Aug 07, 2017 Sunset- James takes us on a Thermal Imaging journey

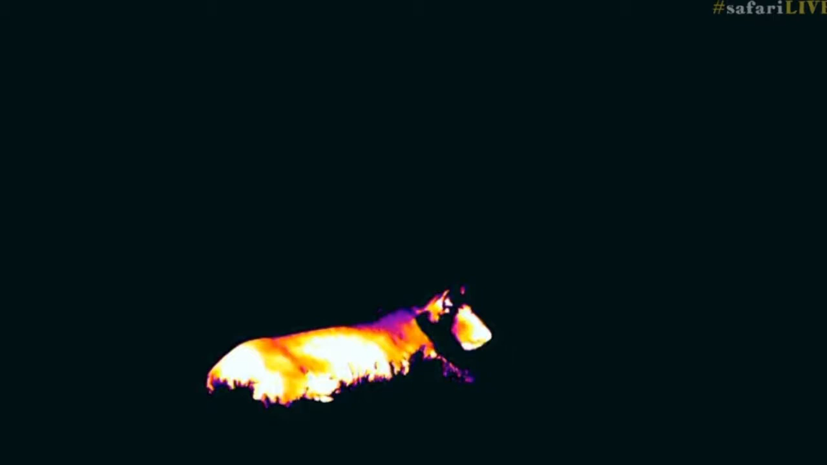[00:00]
No audio. Are we? Are we? Back with normal. We aren't thermal. Great, and the audio is back. Well, VMP, maybe we can look at the line of the zebras, if that's possible.
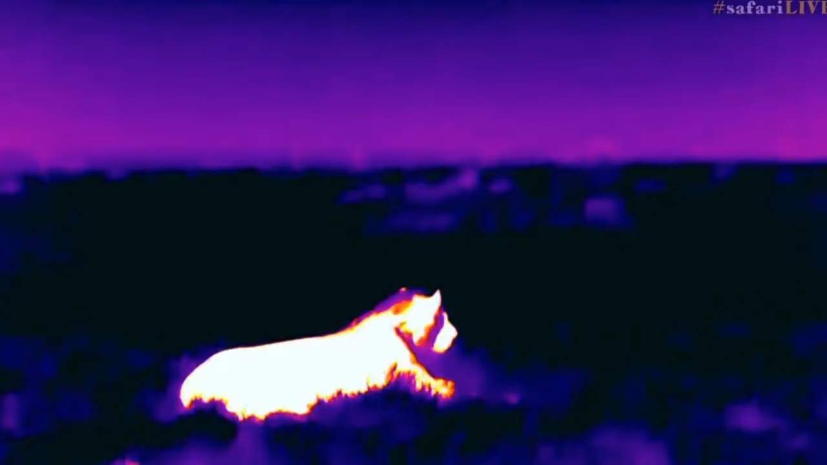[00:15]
We'll just swing across there,
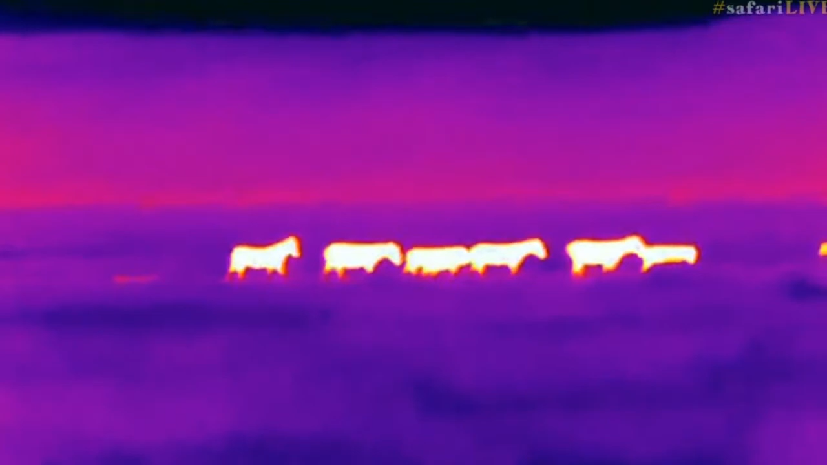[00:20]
and of course you can see now how wonderfully useful this tool is in the night time.
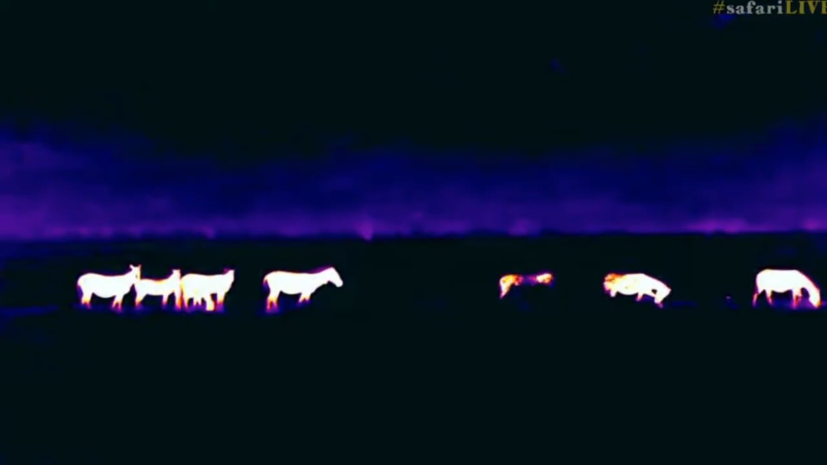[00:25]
Isn't that cool? And while I don't think it's anything like what the lion can see, I mean, I'm pretty sure he doesn't see a heat signature, it is very,
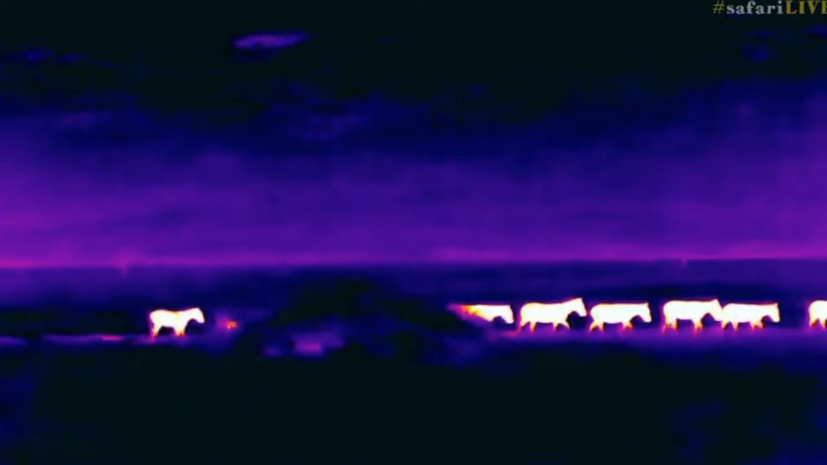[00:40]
very special to be able to watch animals like that, and of course broadcast them.
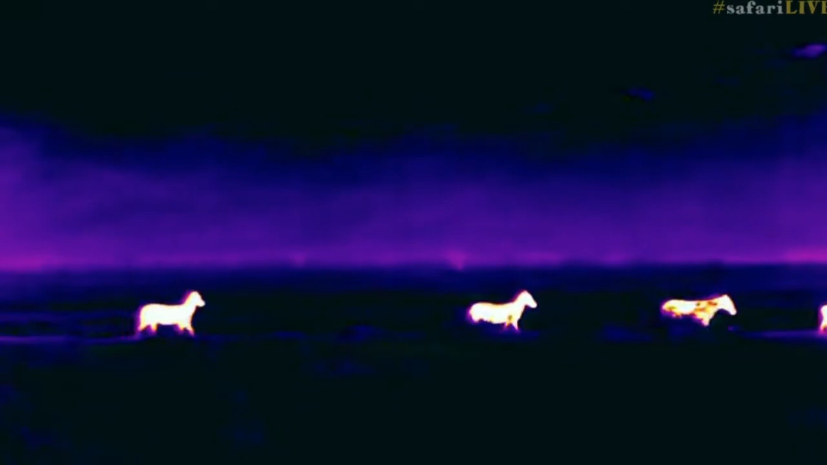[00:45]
And he's biding his time now, as night starts to fall.
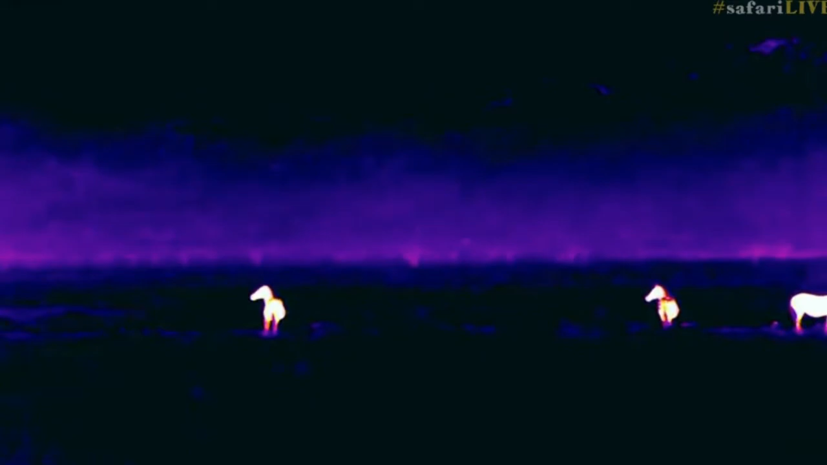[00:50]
The herds of wildebeest don't seem to have moved a huge amount since.
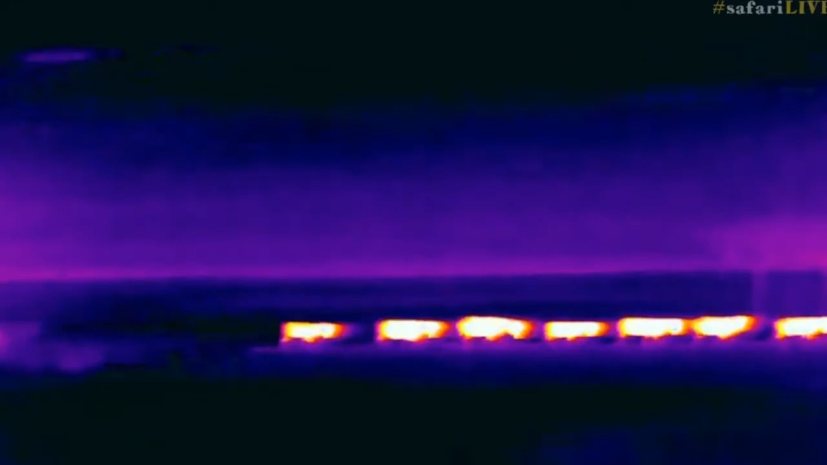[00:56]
We went through them some time back. There they all are. You can see them there.
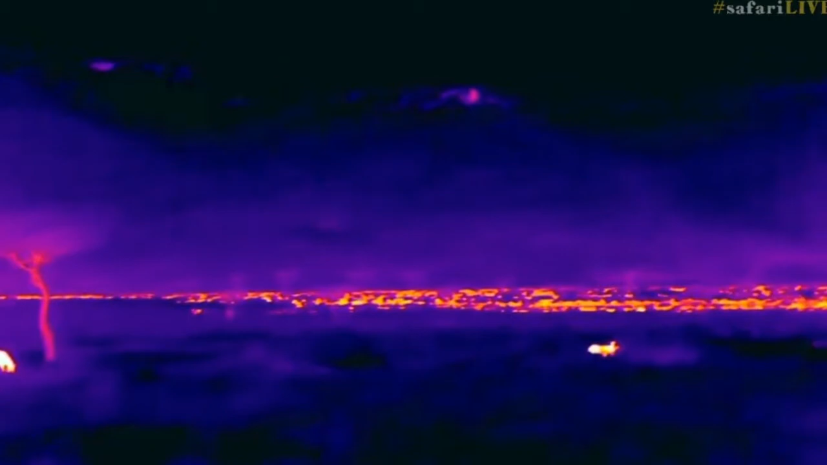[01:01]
Isn't that cool? And look at the warmth of the rocks on the top of the mountain there. And it looks like a city. It's not a city.
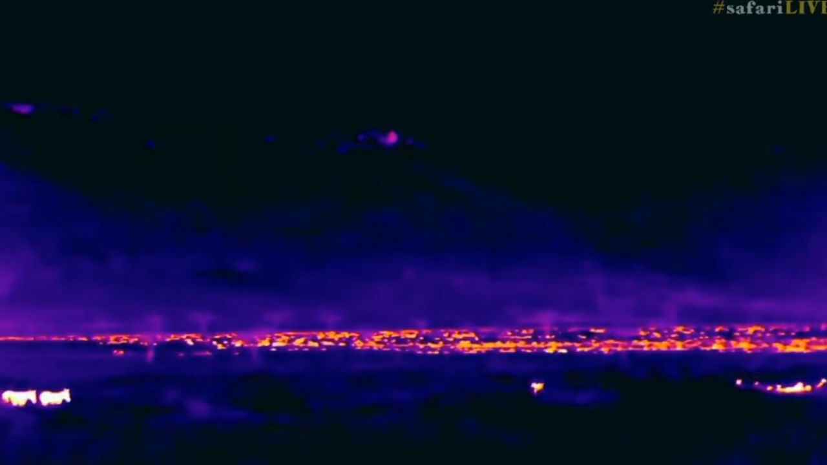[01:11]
Well, it is, I suppose, in a manner of speaking. It's a city of wildebeest. And interestingly, the zebra going towards them, I think that's quite telling. I wonder if there isn't some sort of seeking of security amongst a very big herd of wildebeest like that. And if there isn't some sort of thought process, even though it's probably a very instinctual one, that in amongst that many wildebeest they're highly unlikely to be caught by a lion.
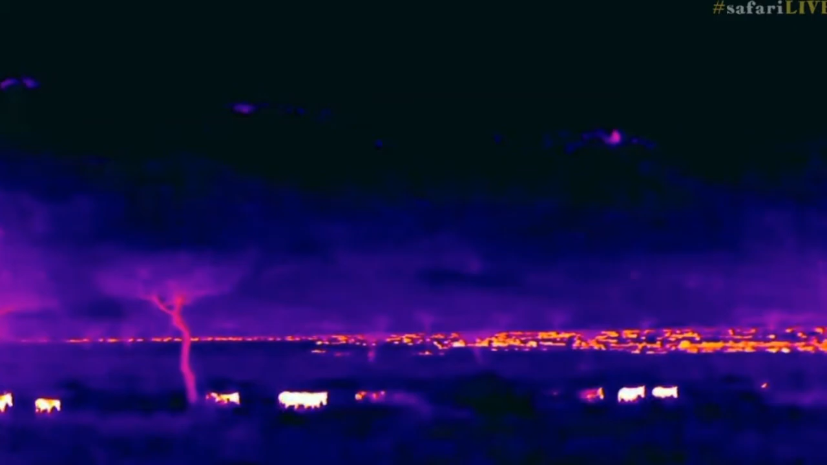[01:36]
Or anything else, for that matter.
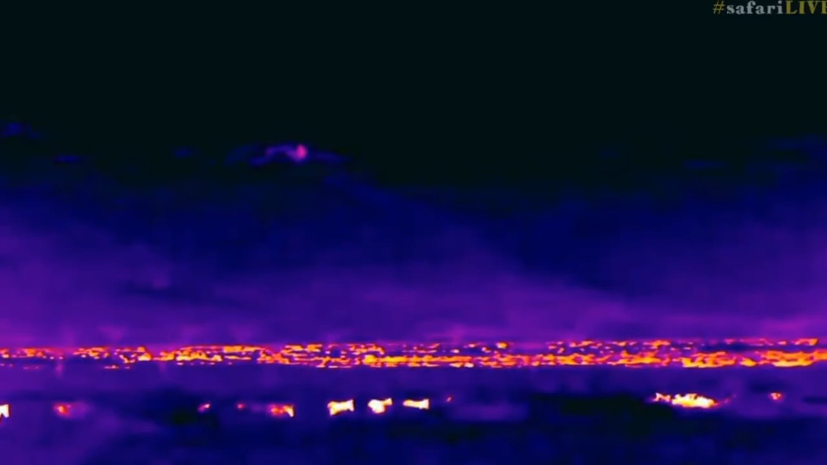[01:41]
There is, of course, somewhere in amongst that lot, a leopard who has stashed a piece,
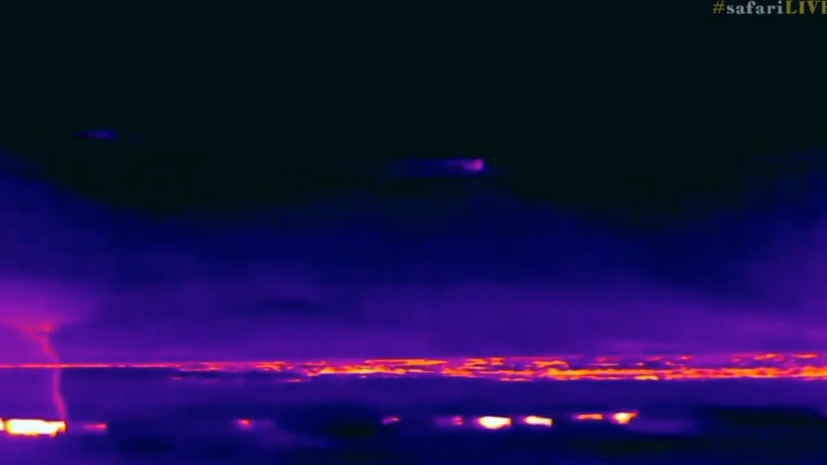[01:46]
or not a piece, an enormous carcass,